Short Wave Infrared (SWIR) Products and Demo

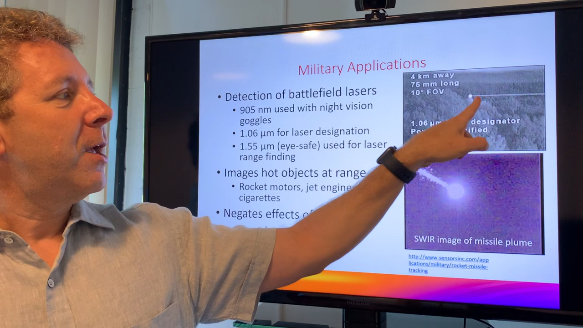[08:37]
Not only do we see the spot, but we can see it reflecting off dust particles in the air.